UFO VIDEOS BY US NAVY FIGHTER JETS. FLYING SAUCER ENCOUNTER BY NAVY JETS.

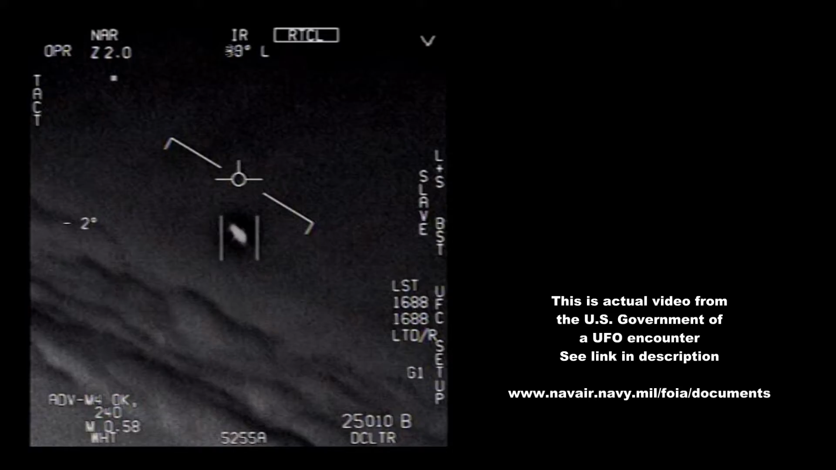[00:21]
They are all going against the wind, the wind is 120 knots to the west I'm a whole thing dude
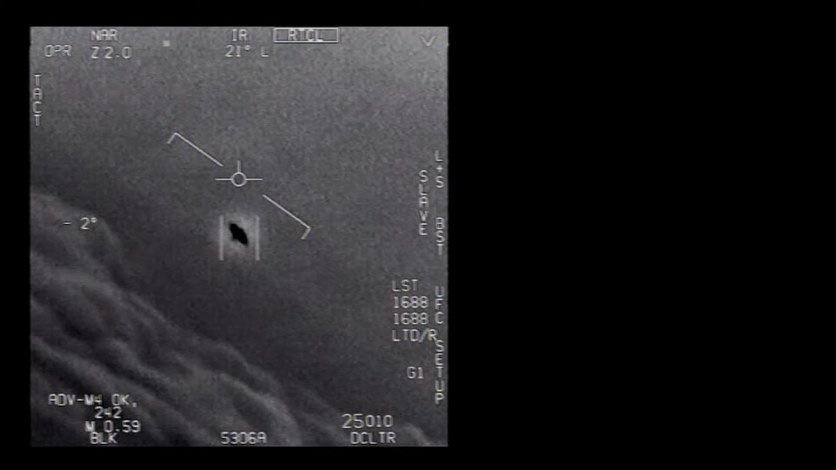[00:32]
That's not our LNS though, is it?
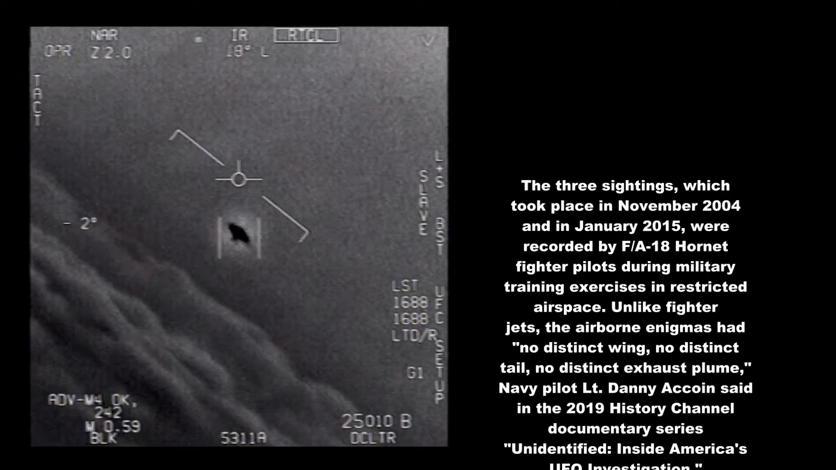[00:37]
I do have LNS, dude. Look at that thing!